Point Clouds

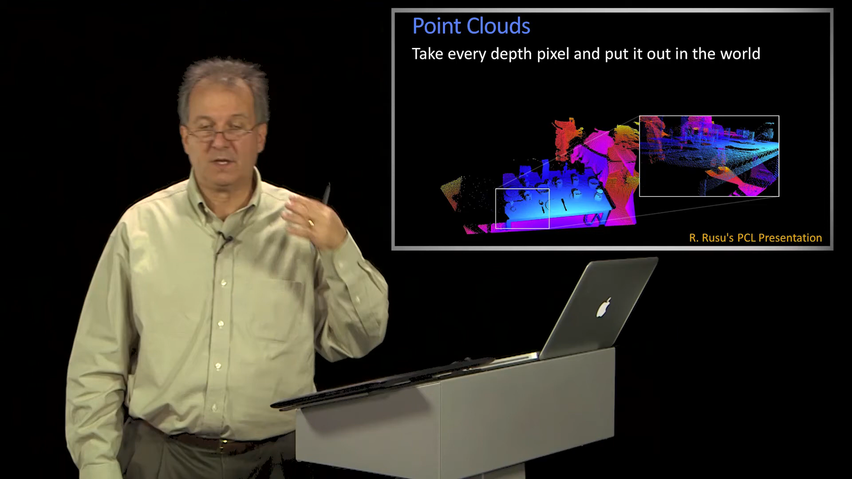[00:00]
So what's a different representation? Well, a slightly more recent, newer approach is what's referred to as point clouds. And point clouds are essentially, you take all of your depth pixels that you hit, and you say, aha, that's a little, we used to use the word voxel, it's a little voxel of stuff. And I'm just going to hang it out there in space.
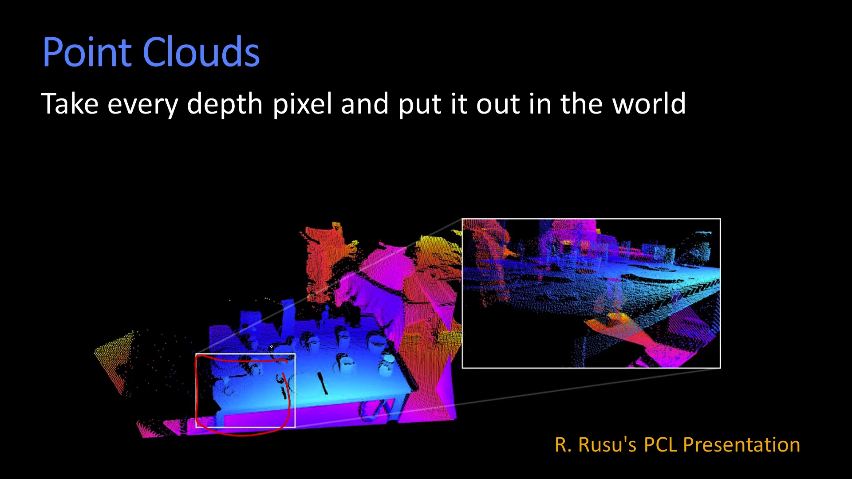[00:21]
And so I would get this constellation of points that's just a cloud. Okay, now I actually can't see inside surfaces, so it's maybe a cloud that I can only see the outside of.
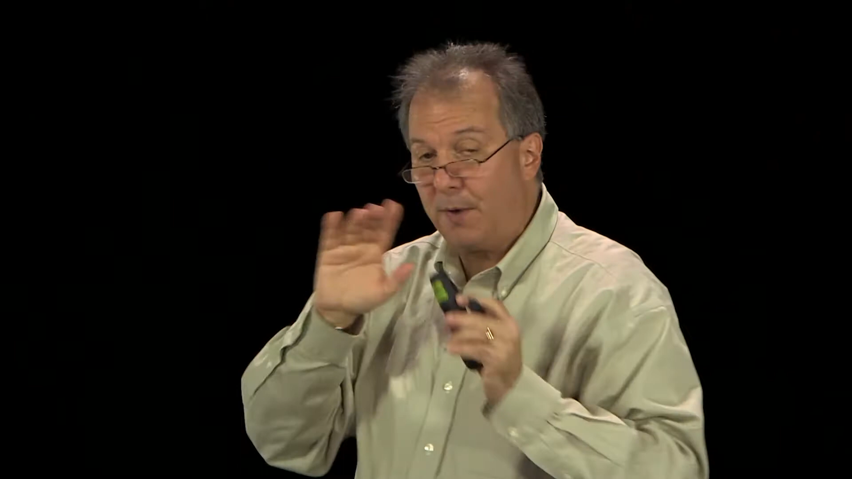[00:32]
But, if I had like another camera, and I knew how those cameras were related, I could take the points that it saw and stick them out in the same cloud area.
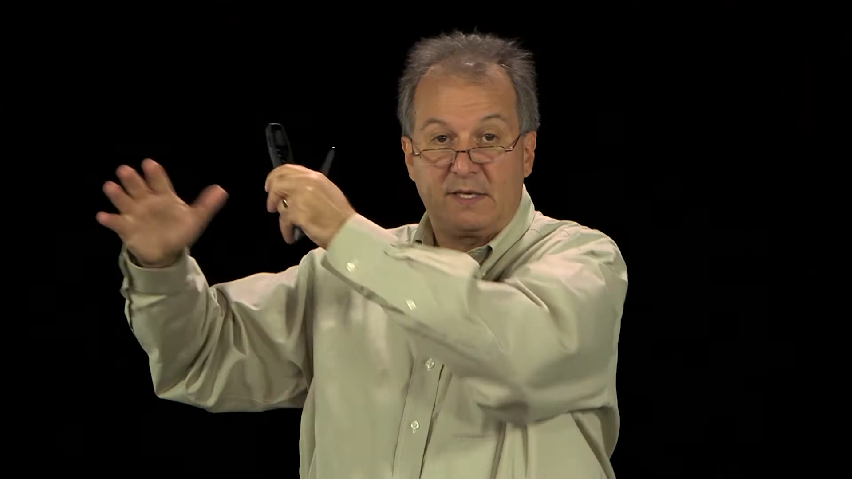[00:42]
And eventually I would have this big point cloud of depth points. And it would be a lot easier to reason about the geometry of those. Now, of course, when we do this, that point cloud sort of doesn't know how it got created, right?
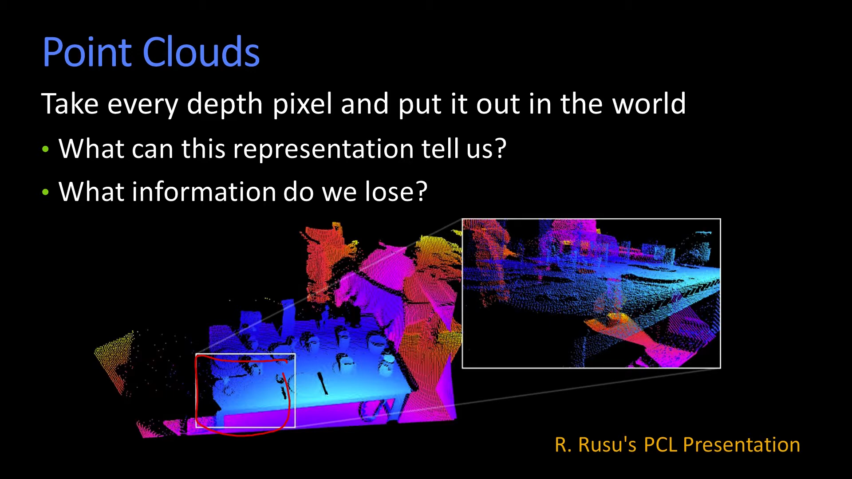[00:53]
So did I look at it from here, or did I look at it from there? So I don't have that free space information anymore. So, point clouds, of course, have their advantages and disadvantages. The biggest one is probably that it's viewpoint independent, right? So, because it's viewpoint independent, I can merge different point clouds, as long as they're in the same coordinate system. And I can actually reason more about the geometry.
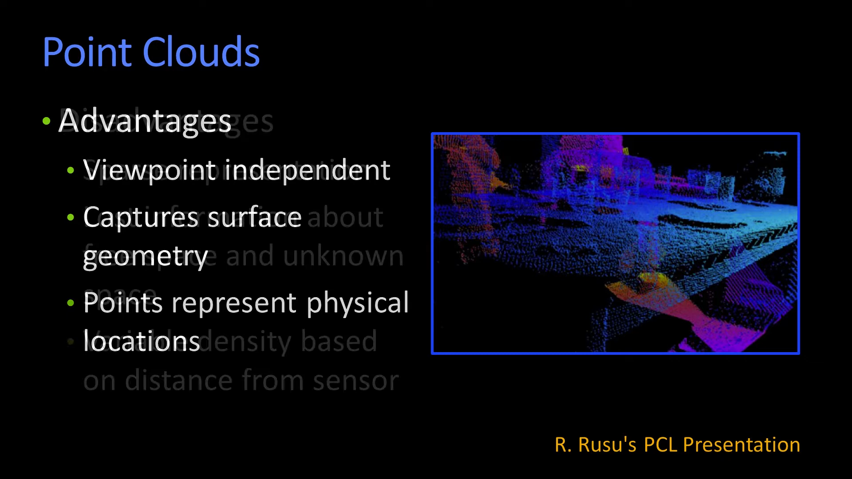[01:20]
The disadvantages include, so for example, it's not, it might not be very dense, right?
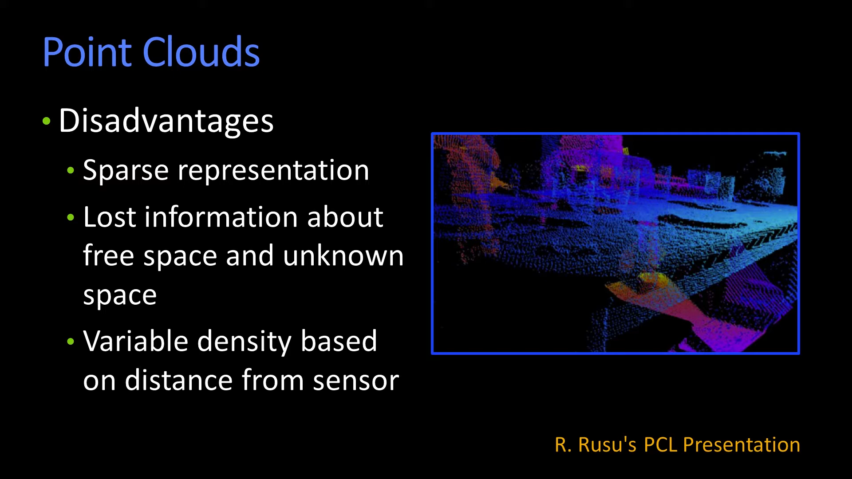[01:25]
In depth image, I've got a depth everywhere, point clouds, whatever points I got, I got. And if I want to know what's the depth going this way, I might not know the answer. I just know about these set of points. And so fundamentally, you've also lost this free space stuff, okay? Because you don't know how, wait, so I have a point right here.
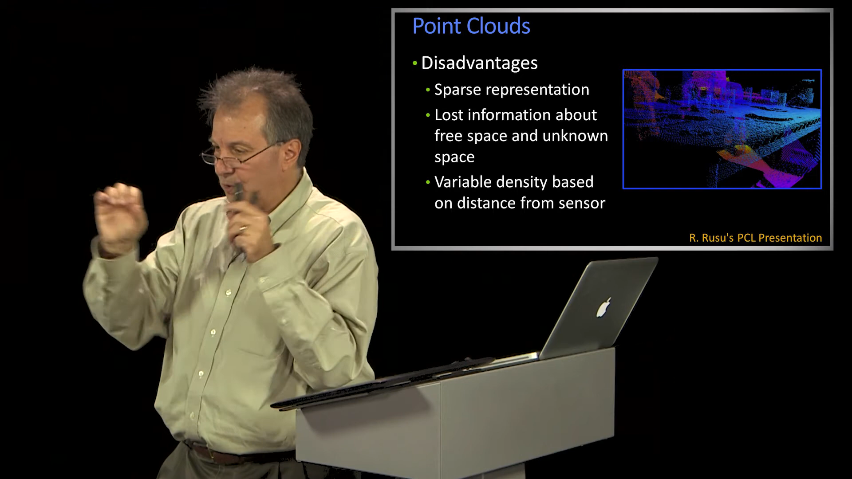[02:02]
The other thing is, as I get further away, essentially my cloud, each individual pixel that I see is taking up a bigger and bigger voxel. So the point cloud density, sorry, the, the point cloud resolution, you know, how big is a point cloud, point?